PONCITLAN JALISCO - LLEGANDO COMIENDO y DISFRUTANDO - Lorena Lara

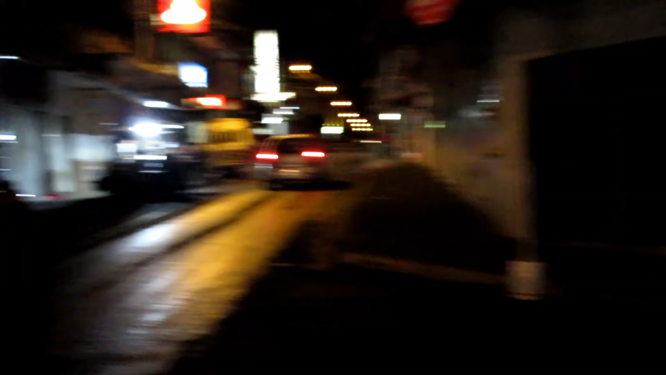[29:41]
para la derecha pues aquí está también una mira y si le damos más para allá allá hay otra mira